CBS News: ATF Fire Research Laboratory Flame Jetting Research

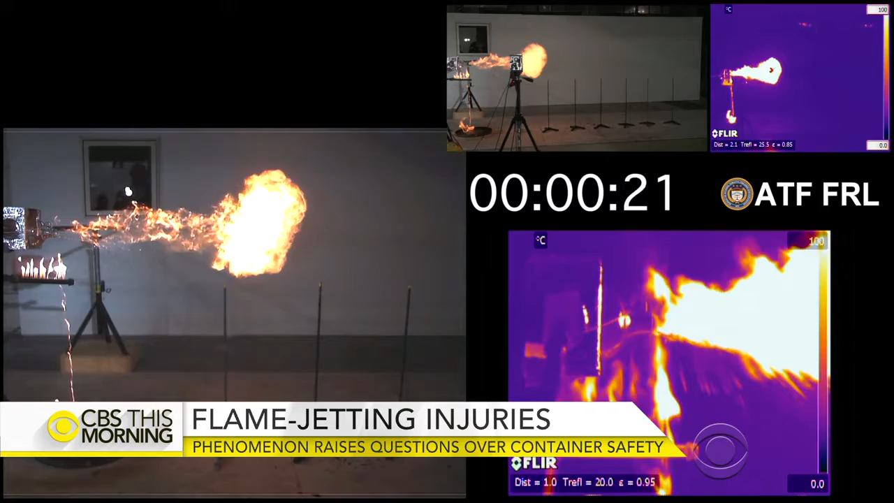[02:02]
The very first test that we did here in the lab, we had a flame jet over 10 feet long out of the container. Like in this test, similar to Aubrey Clark's experience, here using a mannequin. And all of a sudden, you'll see the jet encompass the victim.
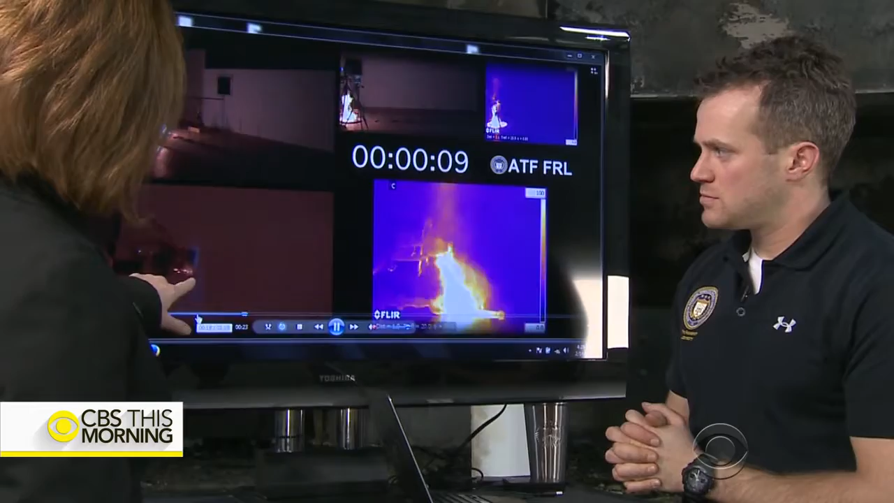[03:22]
We saw this blue flame go back in here, but now we don't. No. It never makes it beyond that flame mitigation device. Which to you shows that this works, right?
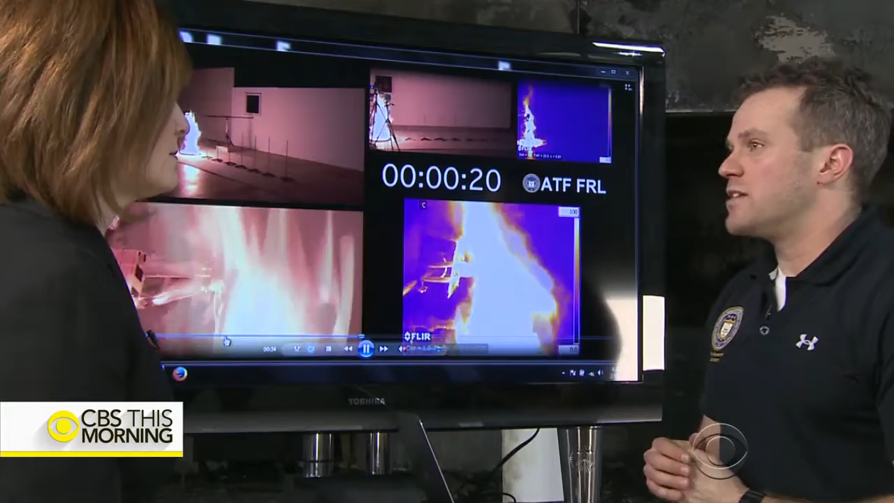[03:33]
We've never had a flame jet in any of the testing we did with a flame mitigation device. Manufacturers say it isn't that simple.